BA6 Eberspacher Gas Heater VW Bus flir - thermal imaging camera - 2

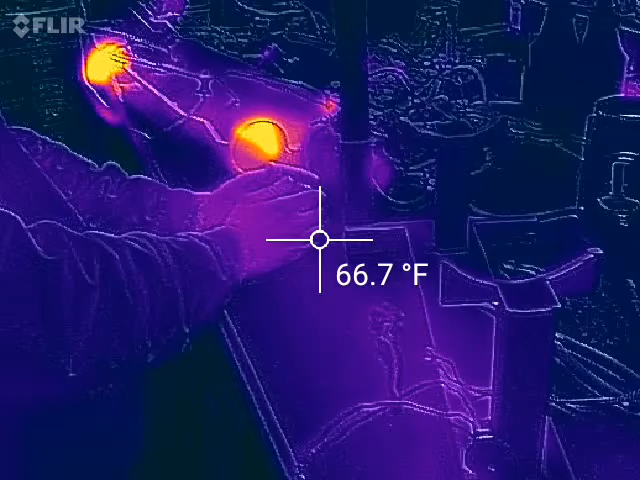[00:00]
On screen: spot 66.7°F
Here we are at full running temp.
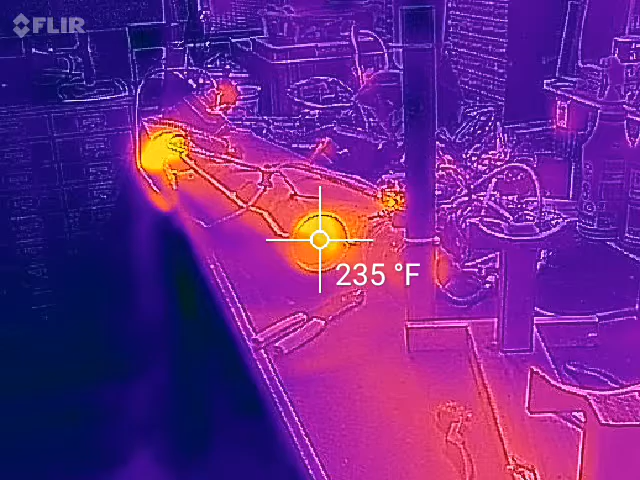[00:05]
On screen: spot 235°F
I don't know how accurate that's going to be.
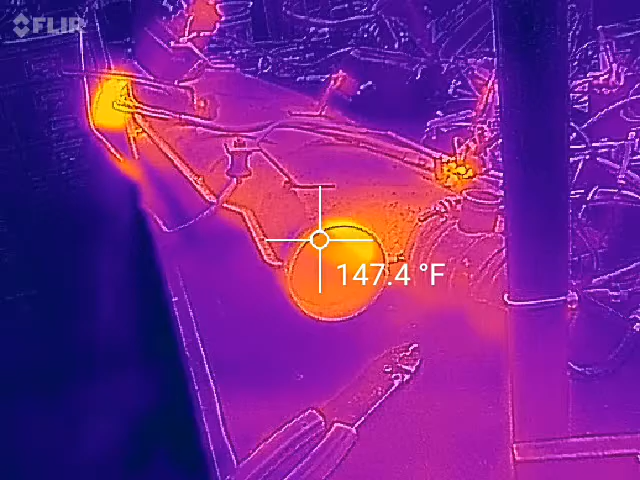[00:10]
On screen: spot 147.4°F
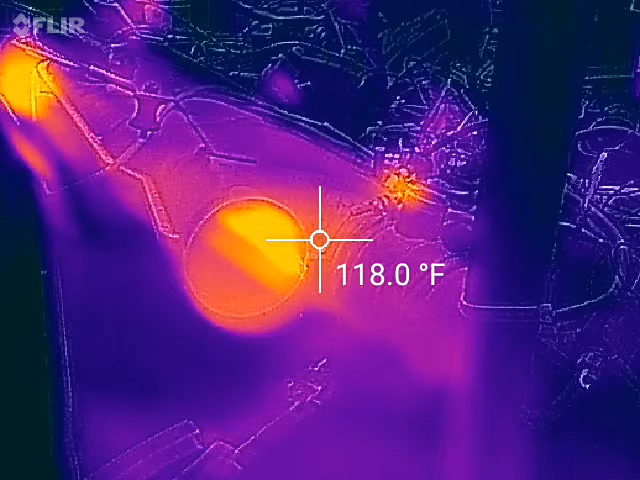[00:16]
On screen: spot 118.0°F
You can see inside, you can see the heat exchanger cooking baby, yeah! Look at that!
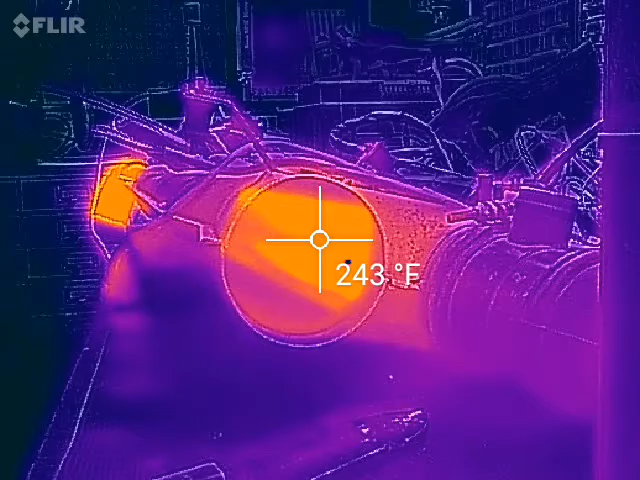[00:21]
On screen: spot 243°F
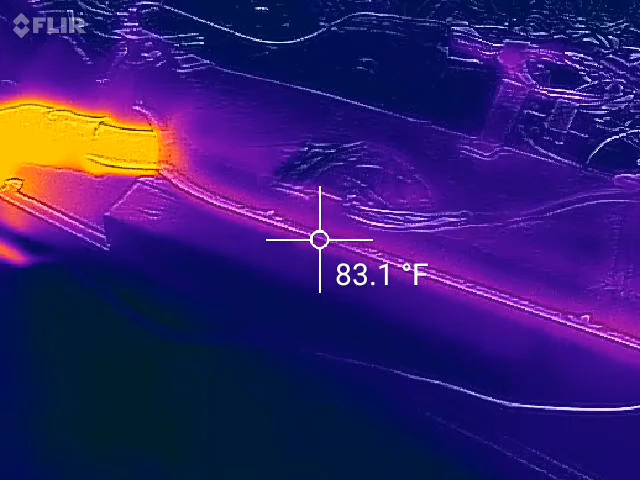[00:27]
On screen: spot 83.1°F
You've got your hot sources, you've got your glow plug. Glow plug, there.
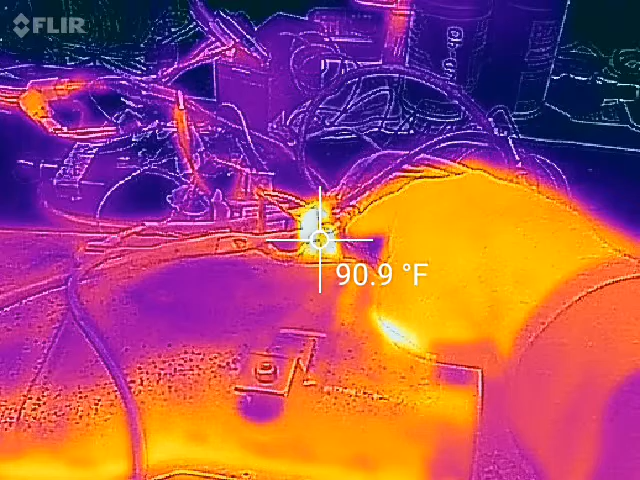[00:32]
On screen: spot 90.9°F
Obviously the combustion chamber and the exhaust.
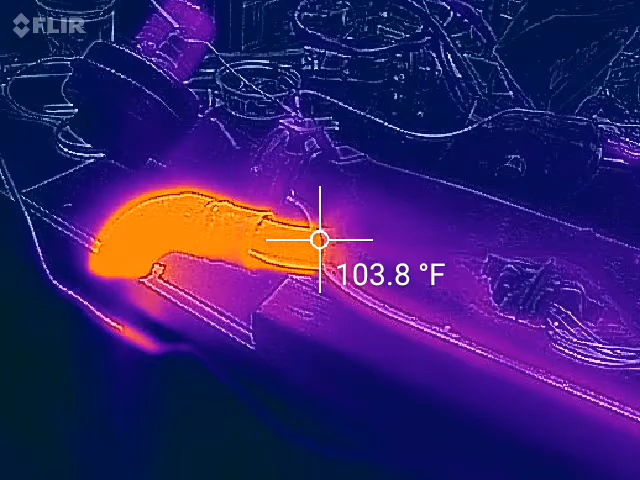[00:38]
On screen: spot 103.8°F
Look how hot that bad boy is. I'm gonna have melted my map.